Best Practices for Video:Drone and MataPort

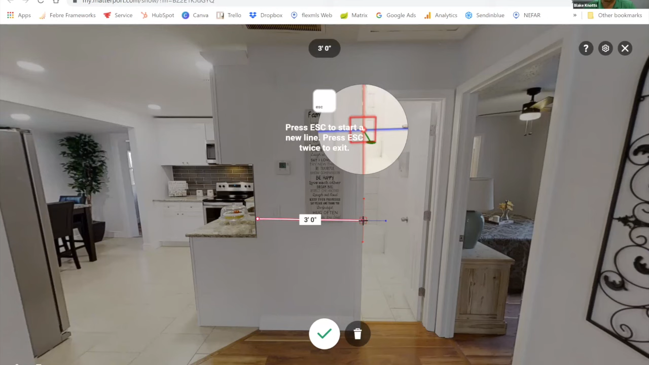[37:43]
that that you know so for a couch or a kitchen table or you know any of those features that people are wanting to move you know move over um it's really cool that you can get the measure within within these and you know and get that accurate information without having to bring a tape measure and pen and paper and all that stuff in